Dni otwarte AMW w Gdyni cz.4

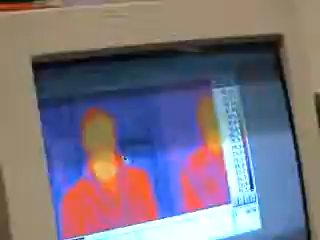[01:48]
Albo takim, najlepszym takim przykładem to jest, to są buty na, na tym, na, na wychłodzinie. O, niech Pan się teraz porusza.